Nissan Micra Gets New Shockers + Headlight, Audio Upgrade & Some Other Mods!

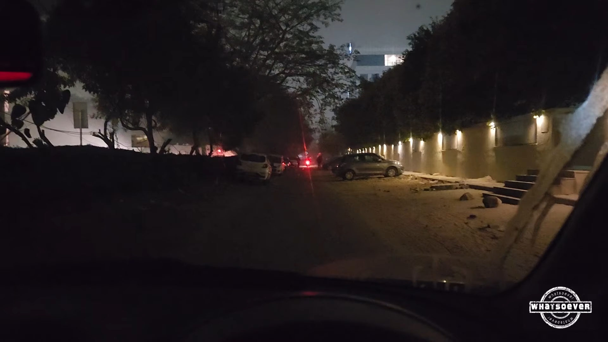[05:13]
Okay guys, so I'm inside the Micra right now. As you can see, गाड़ी start है और अब मैं आपको इसका LED का output दिखाता हूँ जो हमने इसके headlight में लगाई है. मैंने अभी mic नहीं लगाया हुआ तो आवाज़ different आ रही होगी. तो सबसे पहले मैं parking light on कर रहा हूँ. तो parking light on हुई है, बाहर आपको थोड़ा सा फ़र्क दिखेगा. अब मैं headlight on कर रहा हूँ with low beam and here it is guys. सो आउटपुट ये लो बीम का आपके सामने है,
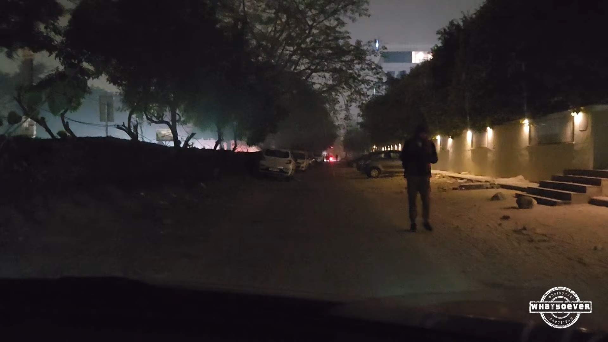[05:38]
वरना जितना अभी एक्सपोजर है ना कैमरे का, अगर मैं इसको लॉक करता हूँ ऐसे तो देखो ये इतनी ब्राइट है,
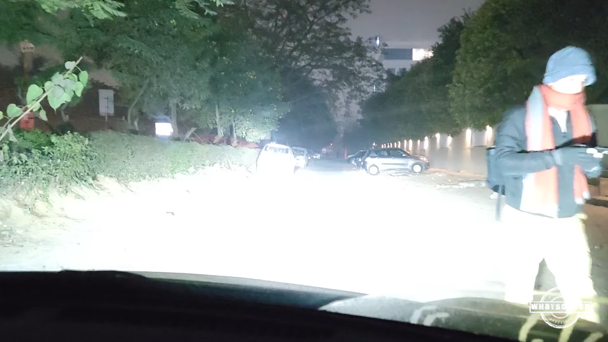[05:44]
बट हम इसको एडजस्ट कर देते हैं. सो इन रियल लाइफ ऐसा आपको कुछ इससे थोड़ा बेटर ही आउटपुट है जो आपको कैमरे में देखने को मिल रहा है. अब मैं इसकी हाई बीम कर रहा हूँ, ये देखो ये हाई बीम है. तो हर गाड़ी का जो पैटर्न होता है ना, बीम पैटर्न, वो अलग होता है.
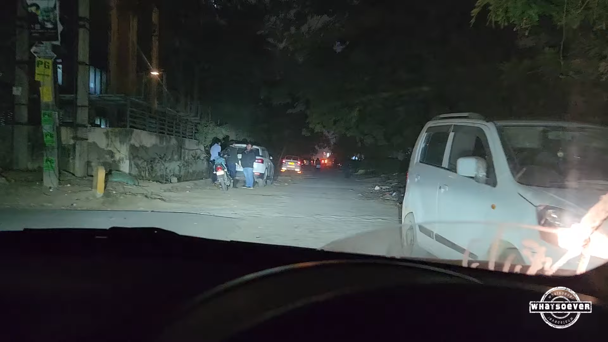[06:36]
ओके गाइस, तो गाड़ी मैंने घुमा ली है और एज यू कैन सी सामने अभी ये है हाल,
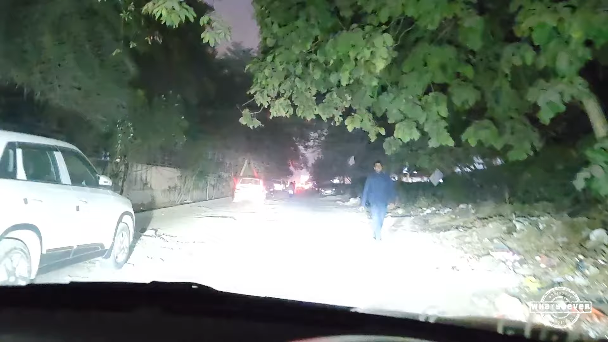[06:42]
एंड दिस इज हेडलाइट एंड दिस इज हाई बीम. सो दिस इज द आउटपुट गाइस. बाकी एक बार आपको नॉर्मल रोड पे जाके जहाँ पे स्ट्रीट लाइट वगैरह है वो भी दिखा देता हूँ मैं.
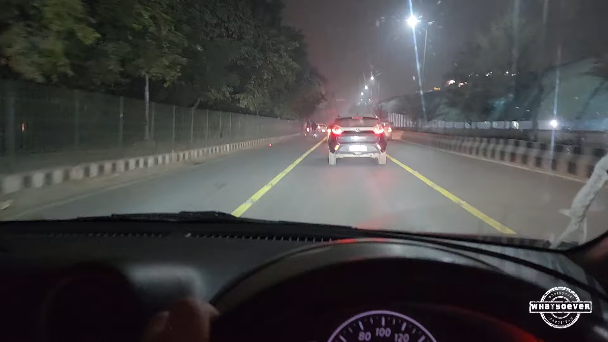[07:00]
ओके गाइस, सो एज यू कैन सी ऊपर स्ट्रीट लाइट है एंड दिस इज अ वेरी वेल लिट रोड एंड दिस इज द आउटपुट. ये हाई बीम. सो ऑल इन ऑल डेफिनेटली दीज आर वेरी ब्राइट देन योर नॉर्मल हेलोजन बल्ब. अभी तो विंडशील्ड भी जो है इस गाड़ी की वो बहुत स्क्रैच्ड अप है.
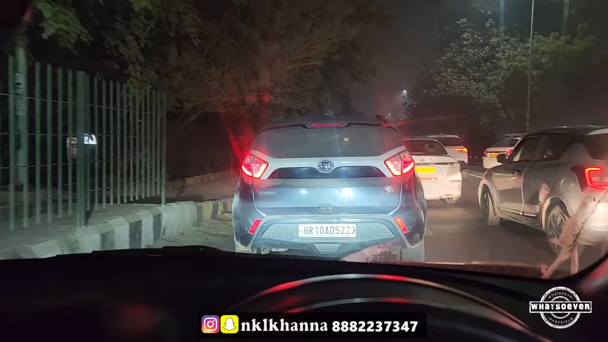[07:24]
अगर आप बाहर से देखोगे तो आउटपुट और ज़्यादा बेटर दिखता है. जब विंडशील्ड चेंज हो जाएगी तो और ज़्यादा बेटर दिखेगा.